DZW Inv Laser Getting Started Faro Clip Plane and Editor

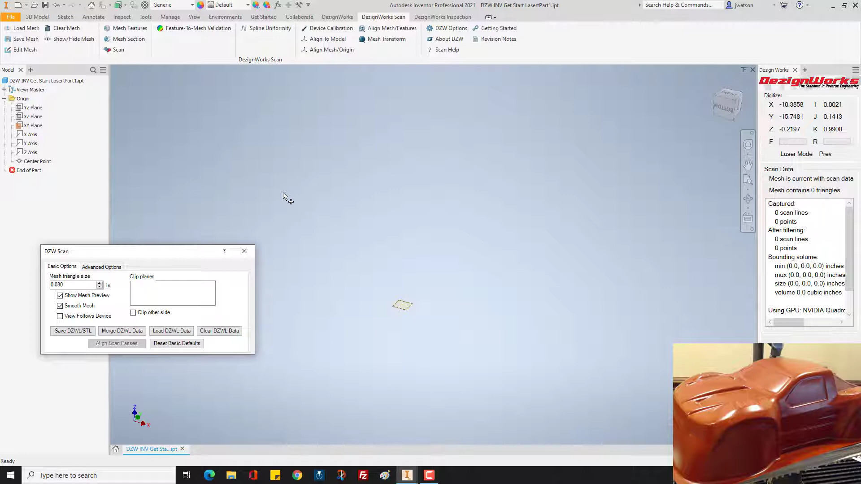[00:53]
we're not going to cover the triangles and things what we're going to mainly be talking about is the containment for clip planes and editing so in this case if you wanted to scan this you could simply start scanning we'll do that we also have the
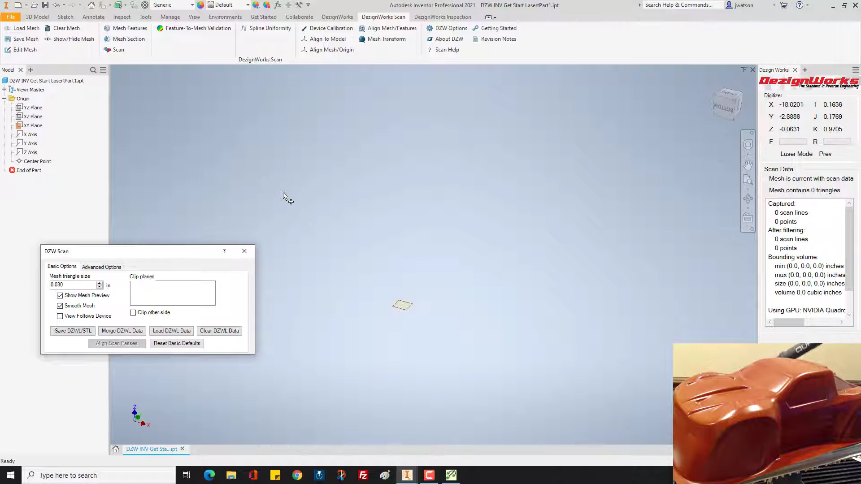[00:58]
8 axis rotary table up here so let's just start scanning in
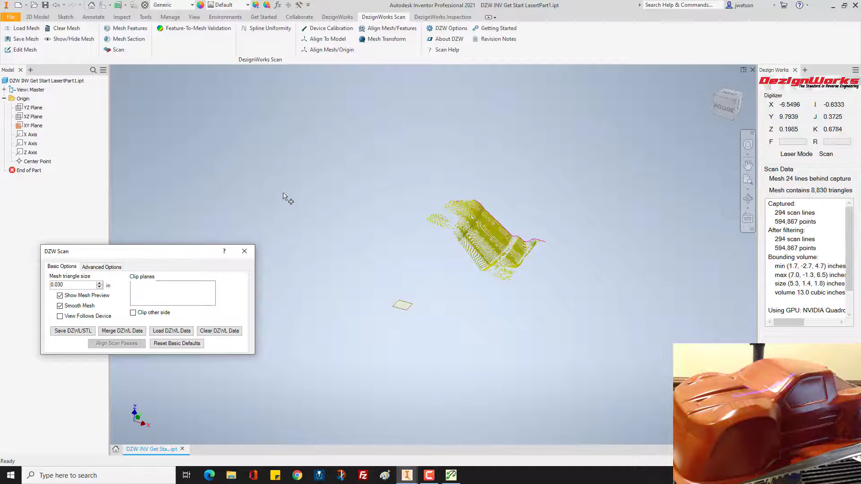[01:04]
this case we have the volume turned off so you don't be annoyed during the video
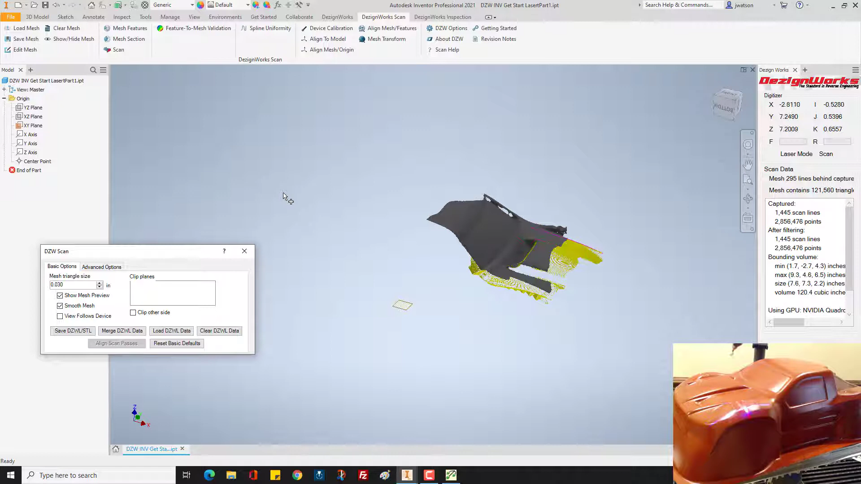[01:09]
but let's say you want to clip this off by the base or anywhere on the
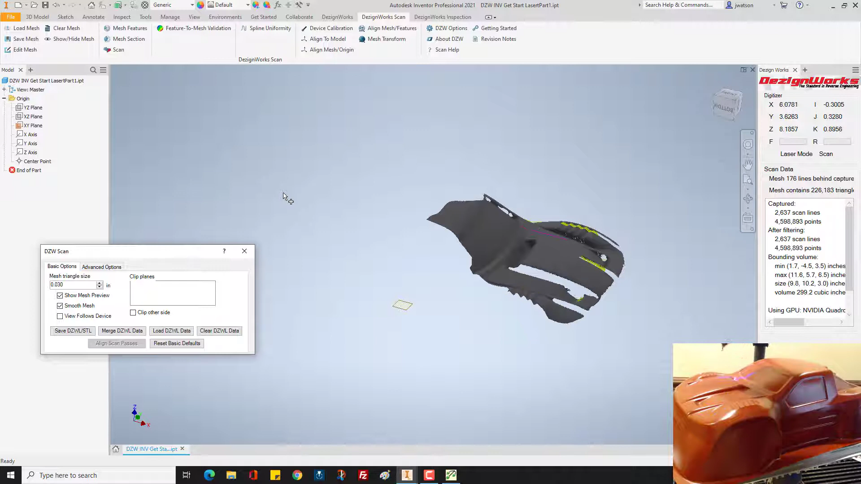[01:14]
part so I'll scan a little bit here and then we'll go ahead and scan a little bit towards where pretend
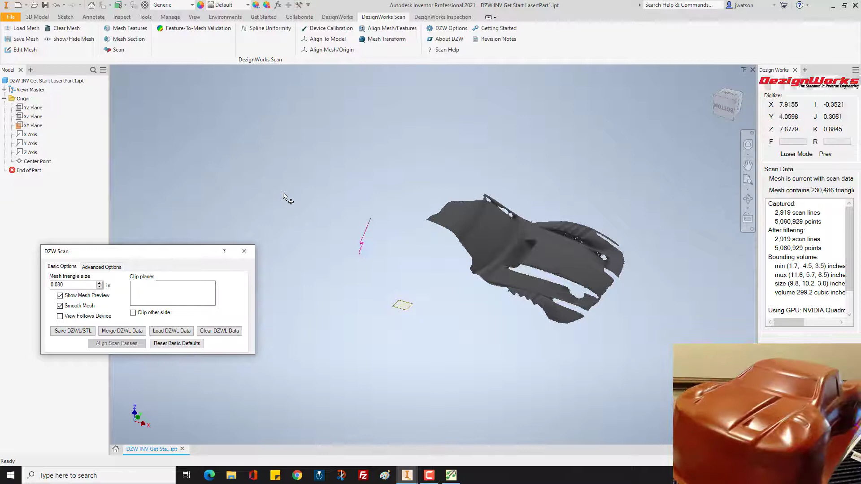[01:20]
like it's sitting on the table so the clip plane allows you to cut things off that you don't want in your scan
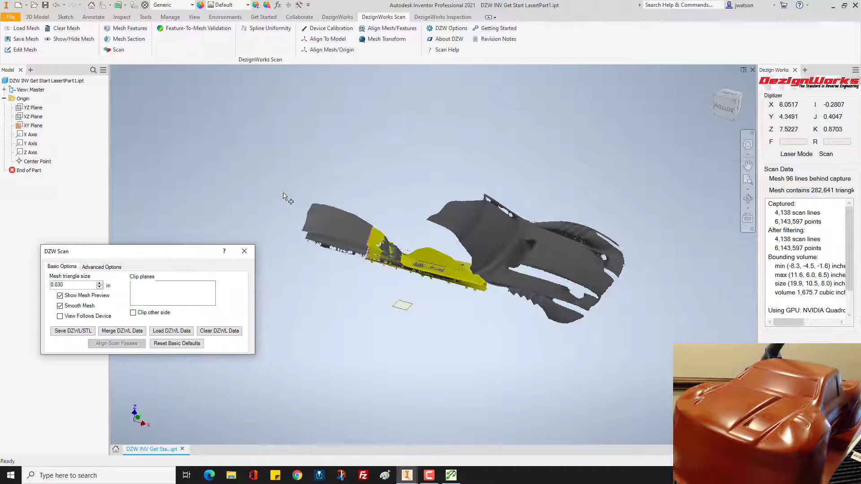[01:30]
and basically you're going to pick a plane and start sketching on it if you want to contain it that way or in this case we're just going to use
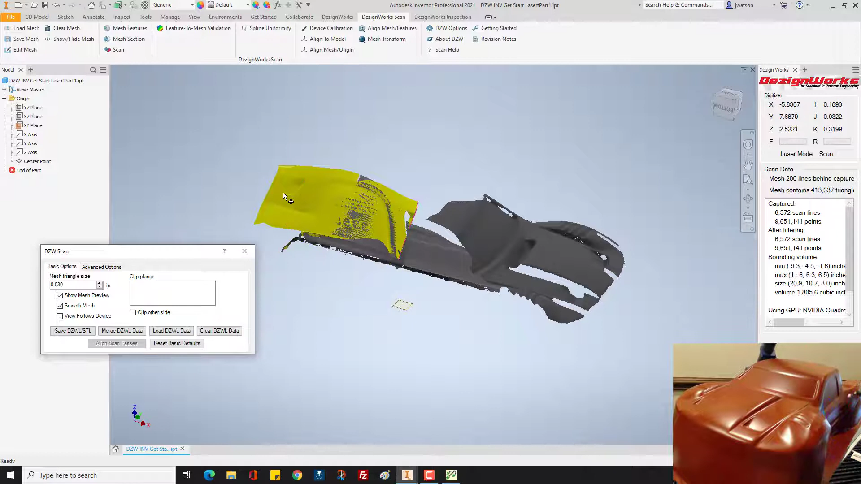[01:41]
the plane and we'll do it a couple different ways so here
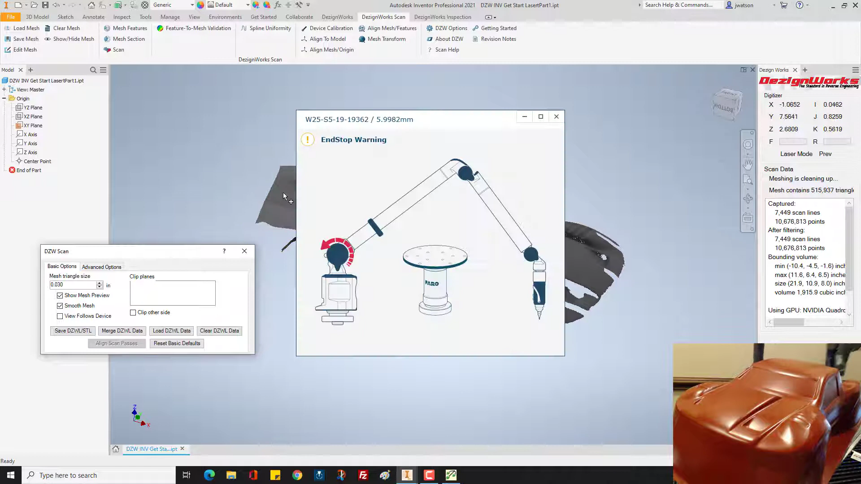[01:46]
we have a scan so we're going to scan here of the car but in
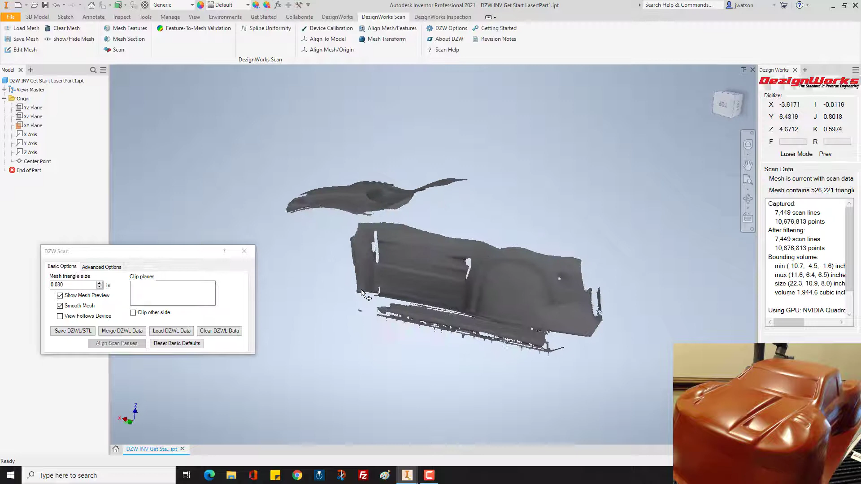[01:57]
this case maybe we don't want this table it's sitting on the table and we'll also move it around so a lot of times you don't know where you need the plane at so it's best to scan
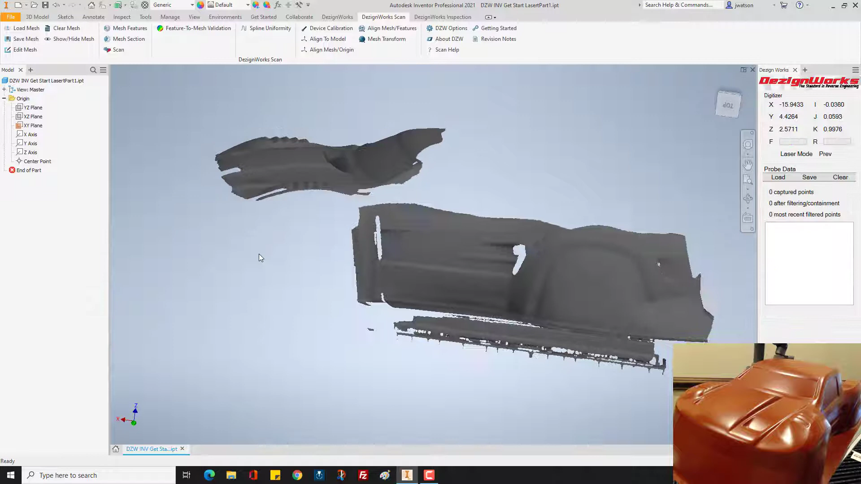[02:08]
a little bit so let's use the xy we did the alignment to the base
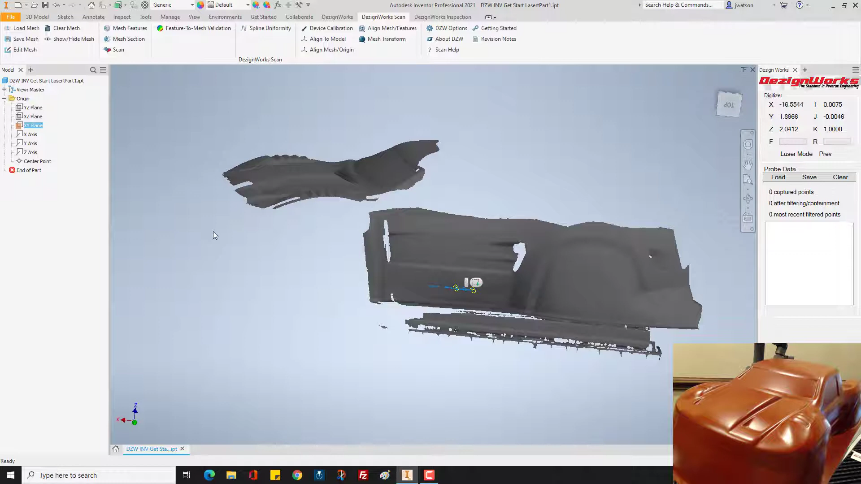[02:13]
of this table and if you've been through the laser getting started for Autodesk inventor you've already seen it so let's say you wanted to use this plane to cut something off now right now it's right on the edge you would simply go up to the 3d model tab select the plane and inventor and you'd say offset from plane whatever amount you want so let's just drag it or whatever and say we want to
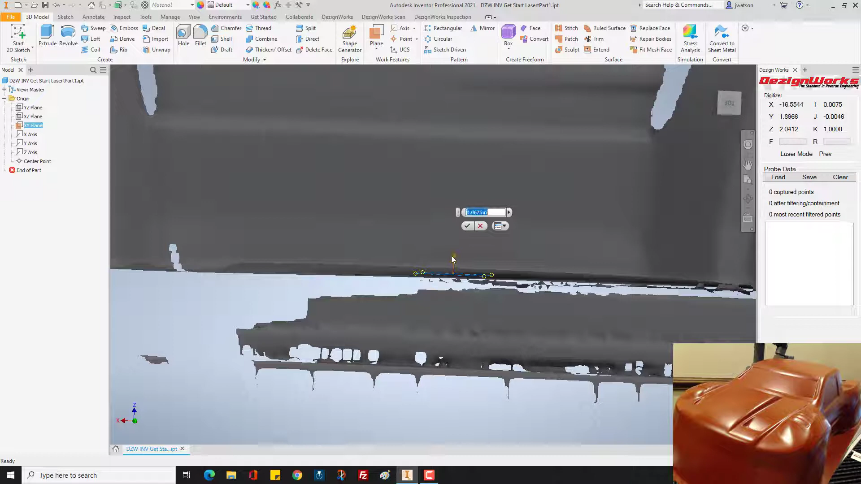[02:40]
go up I don't know maybe eighth inch so this plane runs infinite as you know so there's our work plane you could come back to the design work scan tab select scan and this case it's active if it wasn't you'd have to go ahead
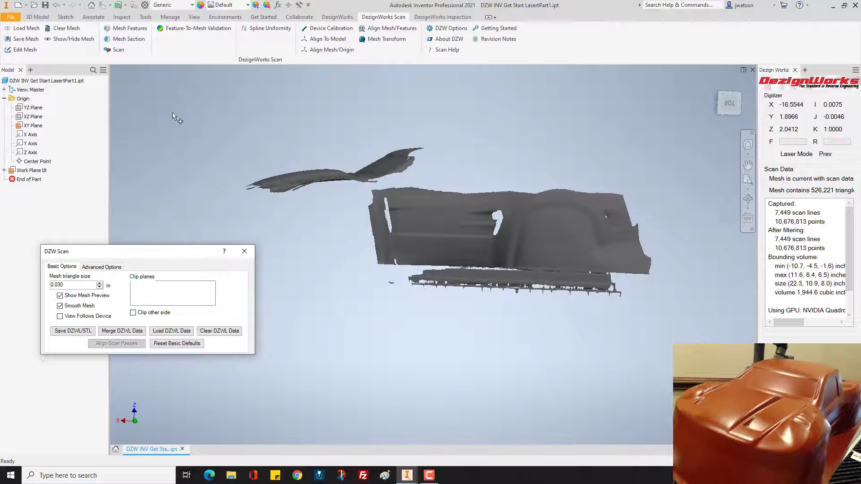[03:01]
and select it then scan but we already have a scan in process over here on the clip plane you can select it from the tree and there's also a
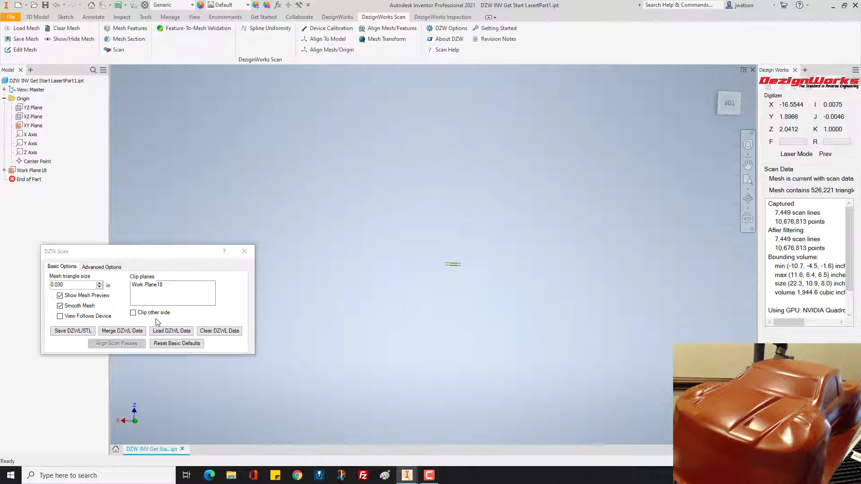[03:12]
clip off other side so sometimes you don't know which way the clip planes going to be notice that it cut the whole scan off at the plane and it
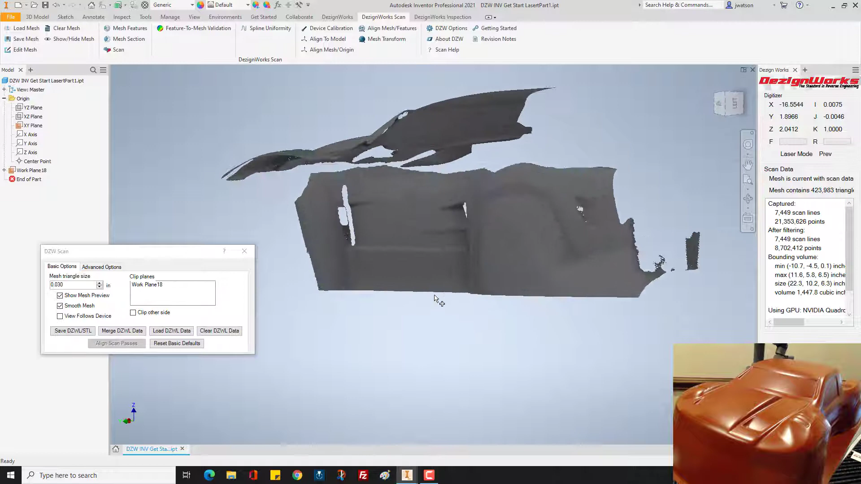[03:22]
gives you a really good edge so if we continue to scan you're going to notice that all that's going to be out of your way so
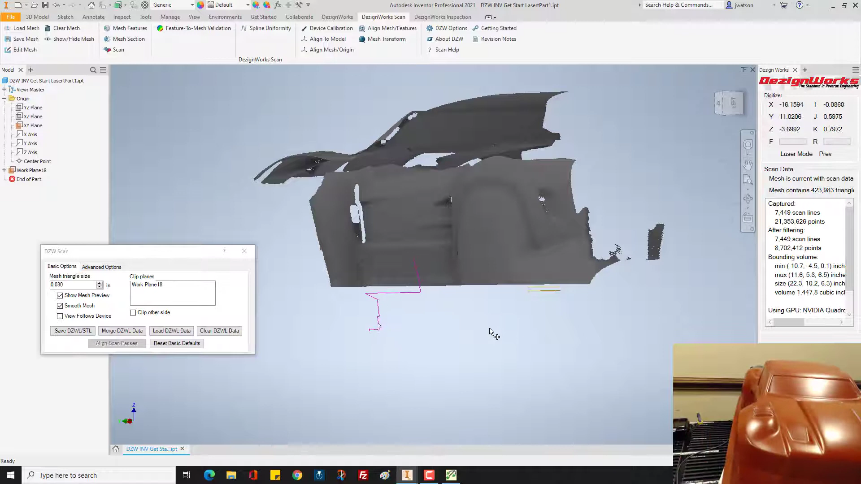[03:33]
here I'll be obnoxious about it I'll turn it and we'll actually shine it on the table more so you can see the preview line shows you the table but notice how the clip plane
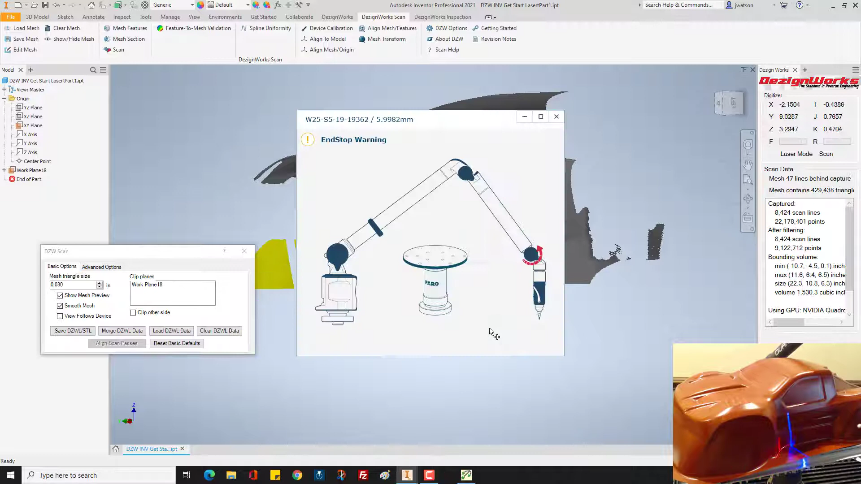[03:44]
cuts it off for you all the way around it's infinite see if you're on the back of it back here it won't see anything we'll zoom out for
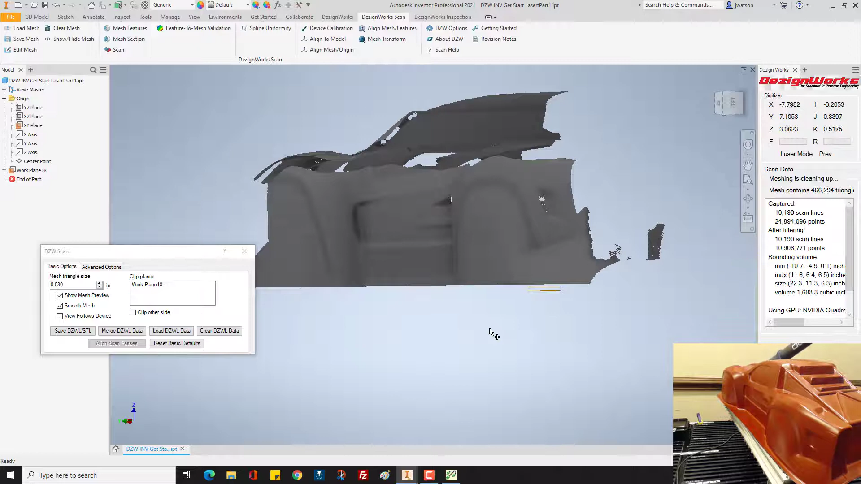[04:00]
you now that clip plane can be used anywhere you want so see the preview line it's showing what the laser sees but because the clip planes there it's cutting it off